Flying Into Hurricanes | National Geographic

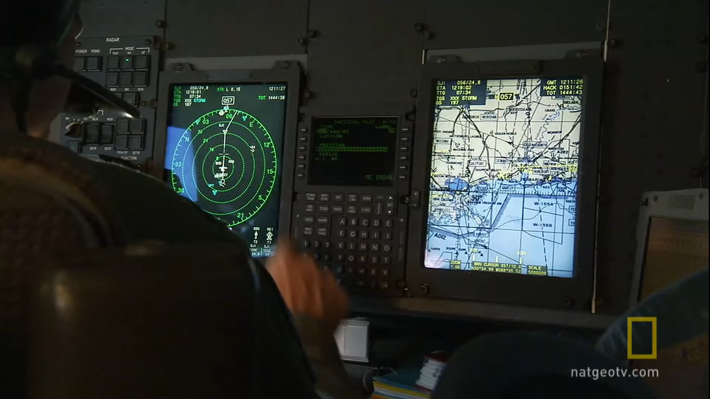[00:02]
Oh, yeah, we're going to DELCOM 2.
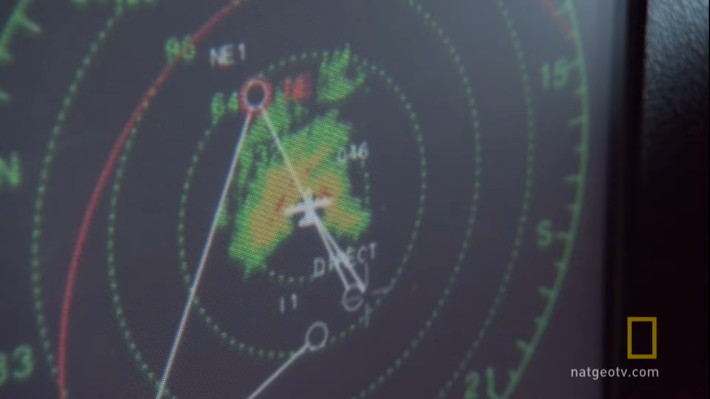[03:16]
It's not open at the top.